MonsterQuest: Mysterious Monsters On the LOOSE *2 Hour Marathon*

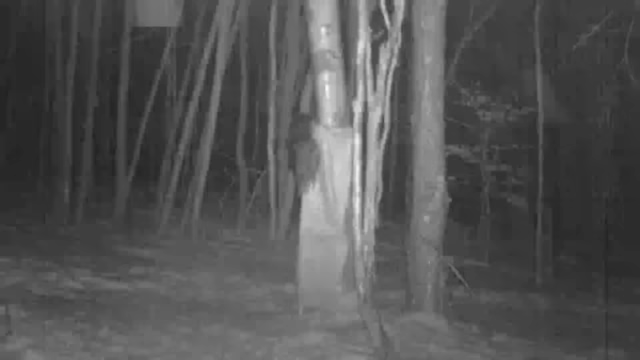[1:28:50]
Probably the cameras activated as we were coming down.
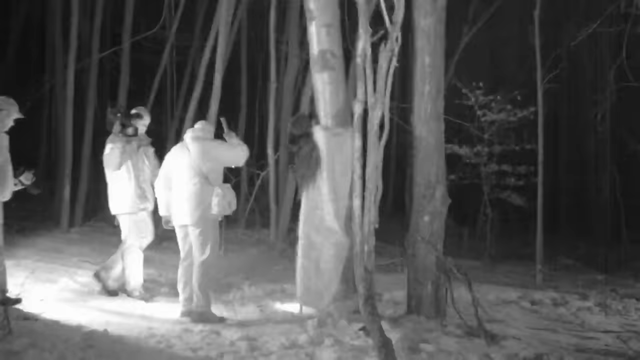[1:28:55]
The quality, very good.
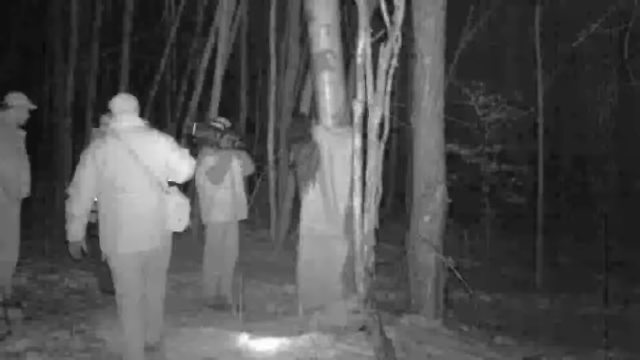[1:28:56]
So far, I don't see anything that looks as if it came across any of the cameras.
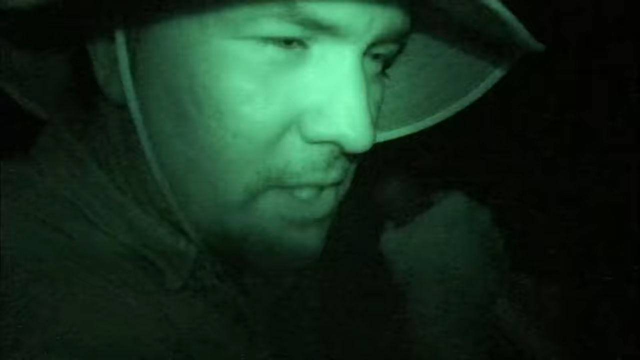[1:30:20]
Oh, wow, there's a big guy right here, right ahead of us, right there.
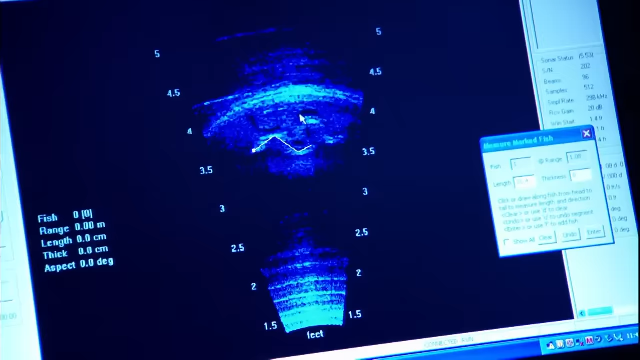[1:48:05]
Once Rivas finds a snake, he'll be able to measure it to see if he's found an actual giant.
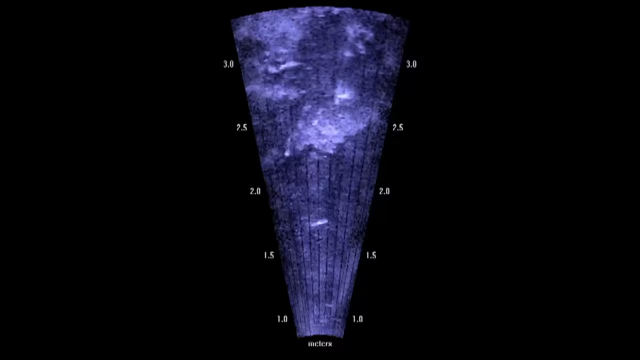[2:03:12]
But here, the Ditson sonar sees everything. Oh, there's some fishes. A whole bunch of fishes, look.
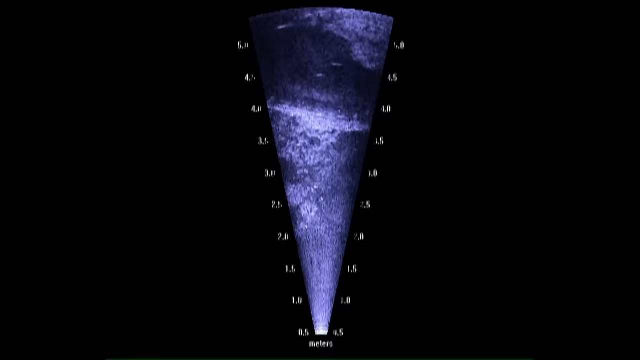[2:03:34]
I'm trying to see it under the water with the sonar. What Rivas sees is the outline of a crocodile.
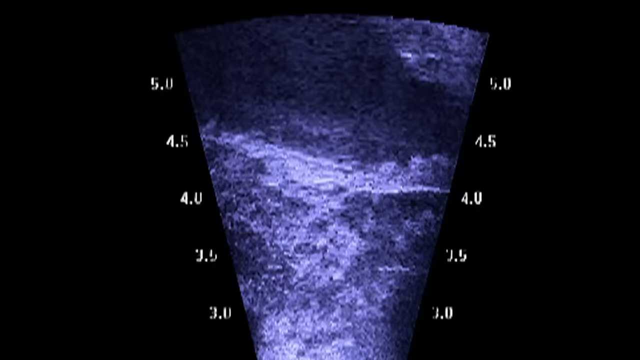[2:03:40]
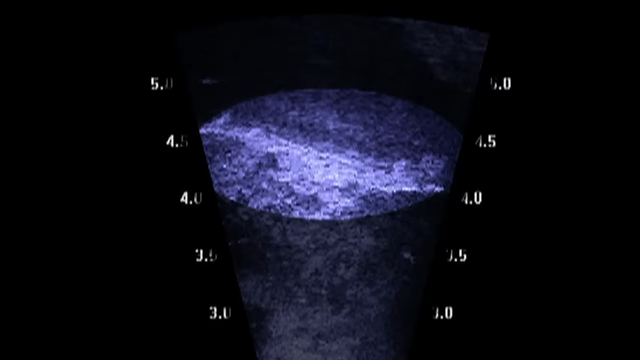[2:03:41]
And it's huge. I can actually measure how big it is. It shows now about 3.5 meters long.
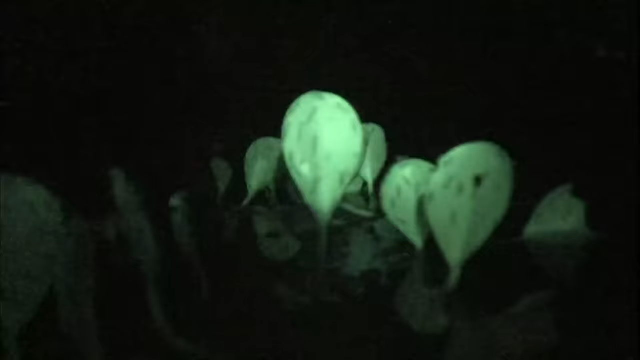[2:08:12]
Oh, wow, there's a big guy right here.
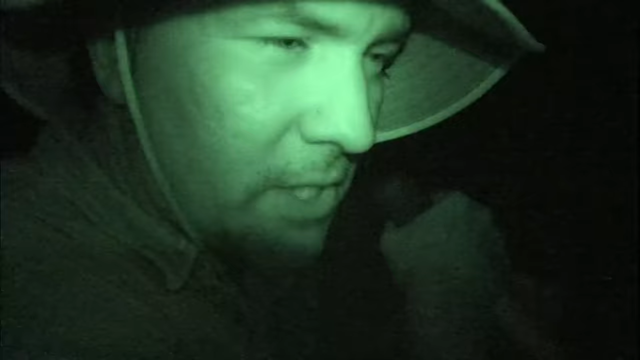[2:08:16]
Right ahead of us, right there.
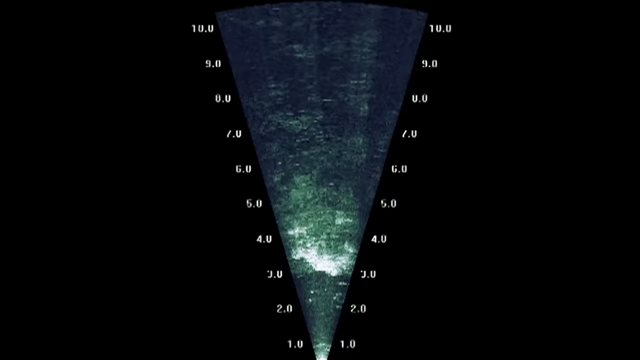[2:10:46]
Is this a giant anaconda? Victor, aguántate. This is a really big thing right there.
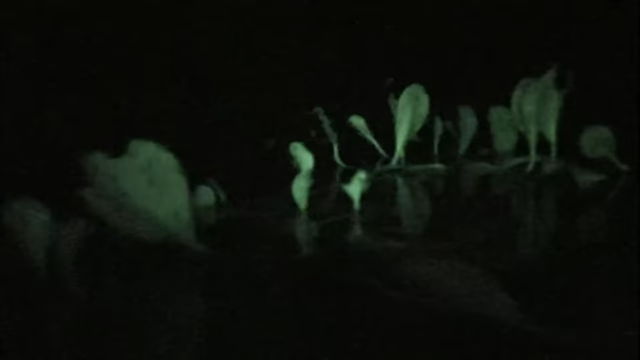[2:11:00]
But the shape disappears into the dense underwater vegetation.
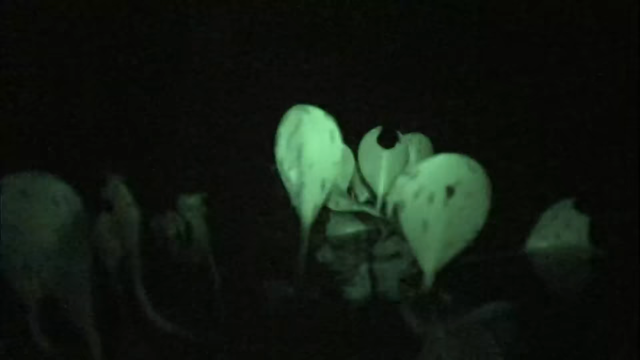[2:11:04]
The team combs this section of the river again. Por allá.
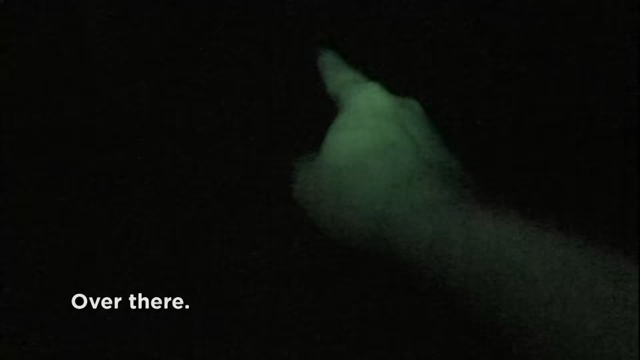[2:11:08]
But can't find the snake. No sientes nada, busca allá. Nada, no hay nada.
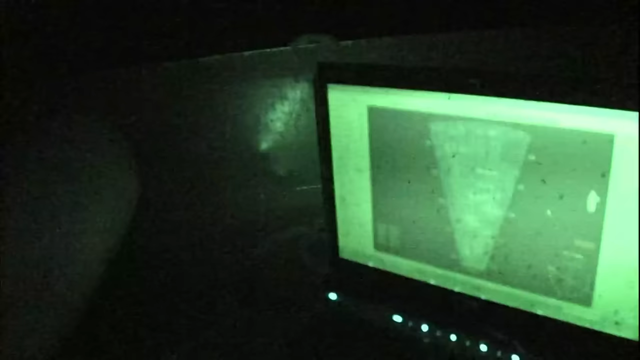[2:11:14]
But there is hope. The sonar has recorded the entire search.